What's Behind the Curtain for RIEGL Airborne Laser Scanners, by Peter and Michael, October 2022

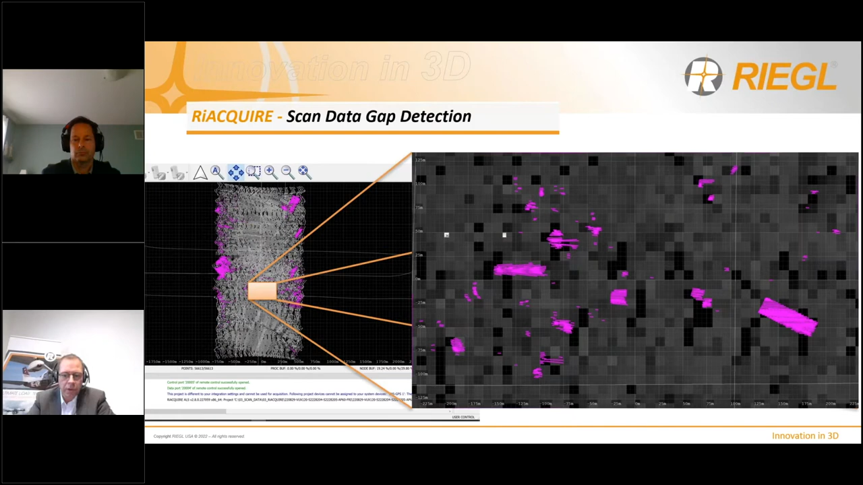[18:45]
The gaps are displayed as they are, as they will appear in the point cloud. So, aside from the monitoring data stream, which comes as a reduced data rate, the gaps are showing up as they are in the point cloud in the end on a moving map display. And the operator then is immediately able to identify the existence of these gaps.
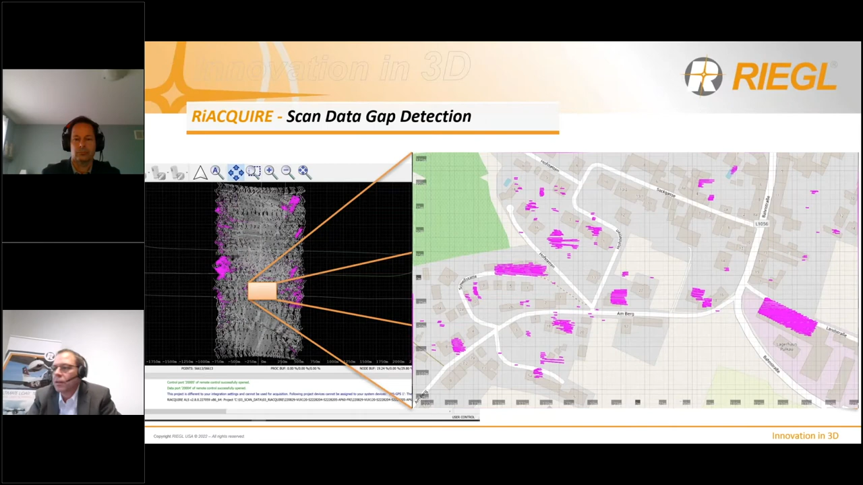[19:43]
So, as I mentioned, this is a feature of RIE Acquire as well as firmware which is available with the new instruments. So, now I will hand over to the next slides from Michael. Please go ahead. Thanks, Peter. Now, the popularity of Regal's VP1 Helipod sensor suites has meant an expansion